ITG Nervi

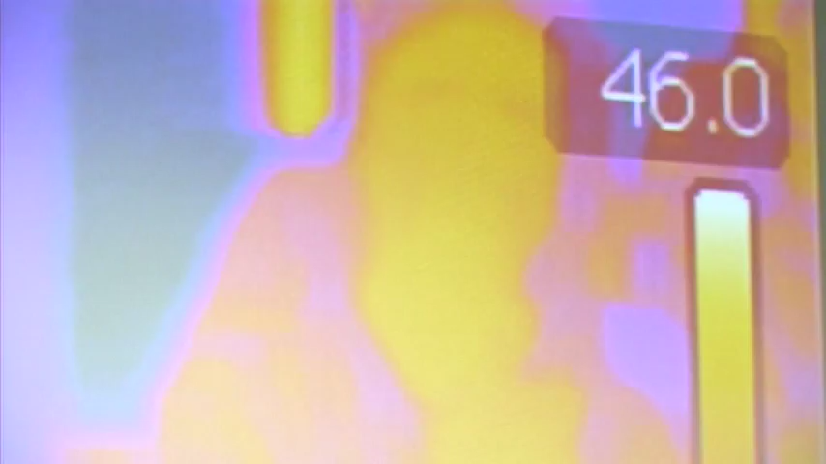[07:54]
individuare le infiltrazioni d'acqua e le risalite capillari.
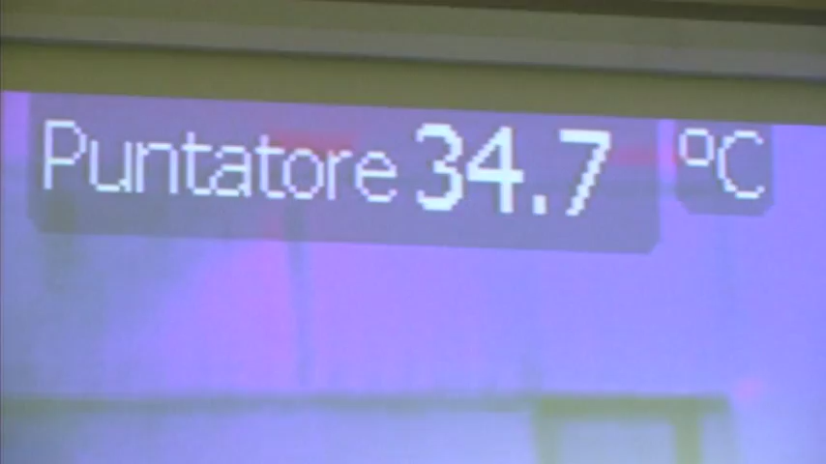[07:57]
On screen: spot 34.7°C
Travi e pilastri, essendo in cemento, hanno conduttività termica maggiore e quindi lasciano dei segni particolari.
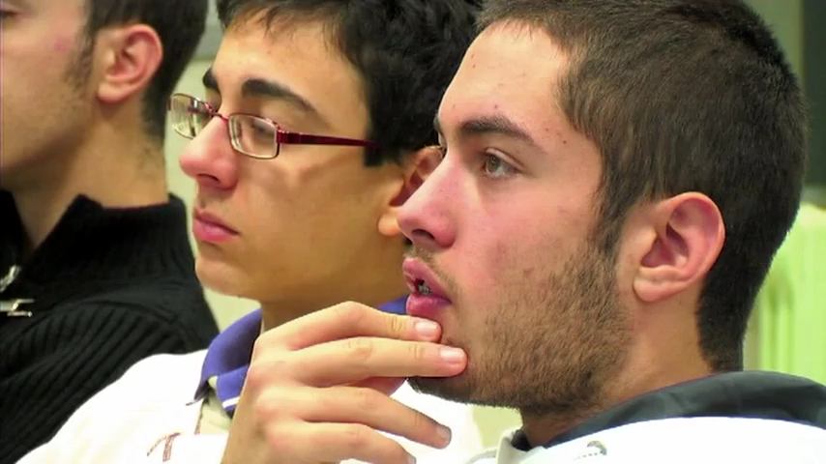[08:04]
Qui che cosa vediamo invece? Vediamo che questa zona blu, le zone blu sono le zone più fredde,
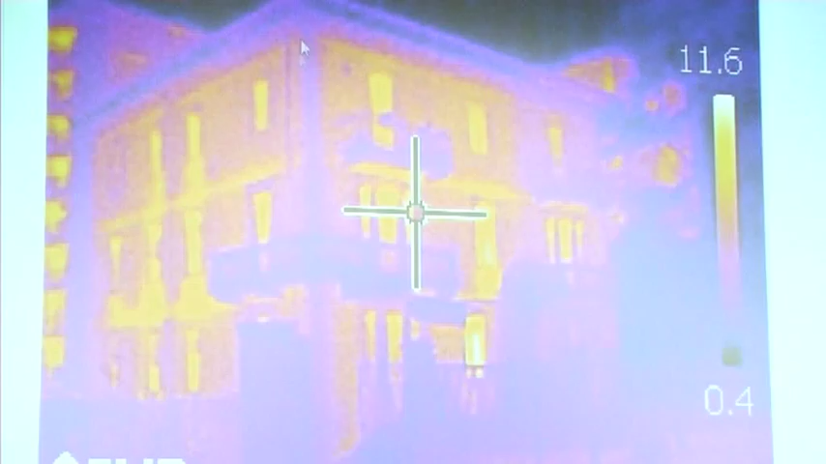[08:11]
è una zona di spigolo classica delle strutture murarie, in muratura piena.
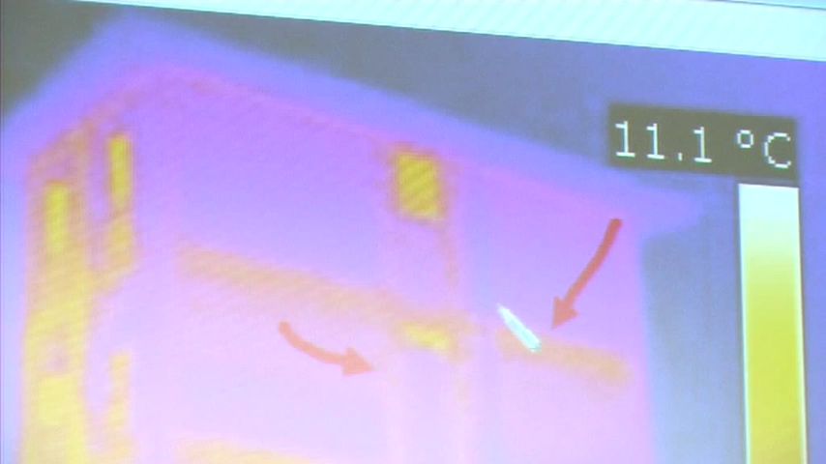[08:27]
perché è molto più uniforme e molto più scura rispetto alle altre.